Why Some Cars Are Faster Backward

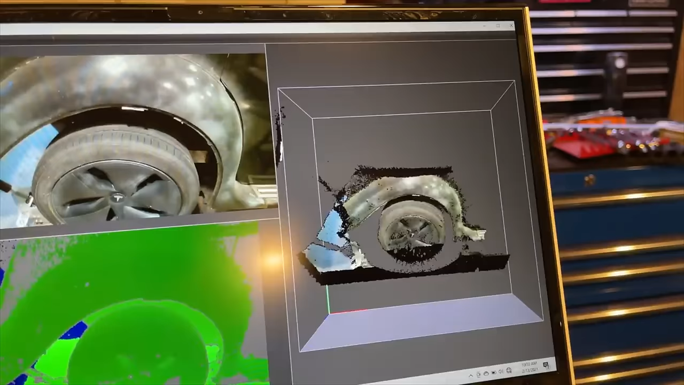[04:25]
This took some work. I had a scan of the whole car, kind of. It was actually a handful of different scans of parts of the car.
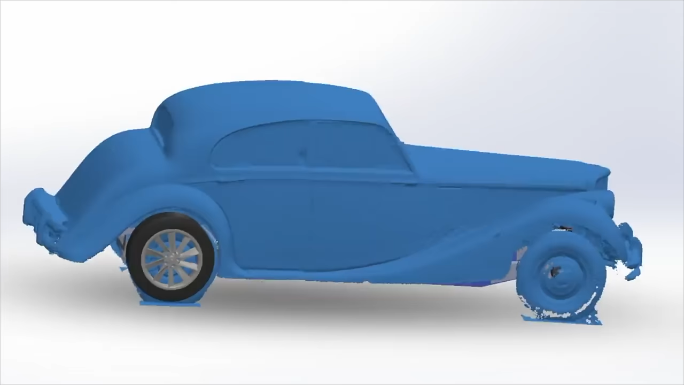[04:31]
I aligned all of these scans to make one shell that was pretty much the whole thing.
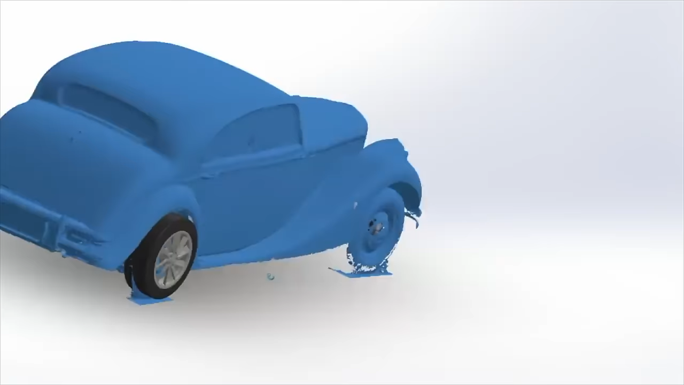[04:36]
I did have to shrink wrap the scan to fill out the holes and cavities.
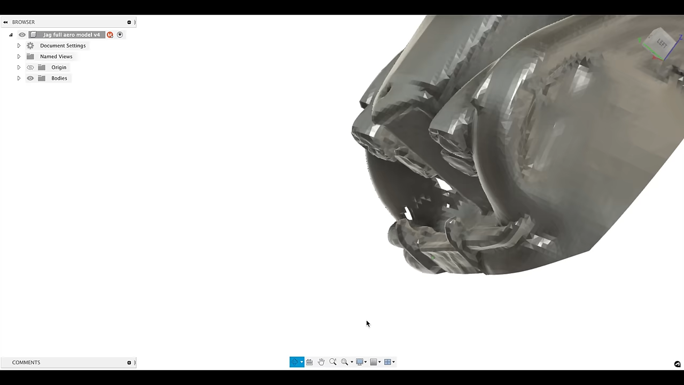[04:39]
This worked okay on one side, but gave me some weirdness on the other side. I went ahead and closed off the bottom and made this a solid.